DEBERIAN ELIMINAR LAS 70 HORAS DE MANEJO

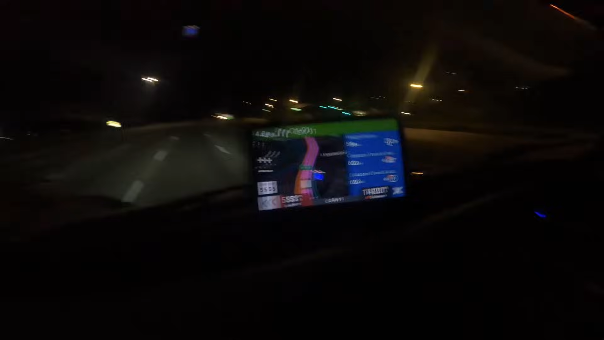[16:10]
miren pero nada nos llevamos ruta ya está cargado hoy es domingo la entregamos mañana lunes a las 10 de la mañana o sea prácticamente tenemos a ver 24 30 32 horas para entrega esta carga va calculando más o menos las horas que las millas que nos faltan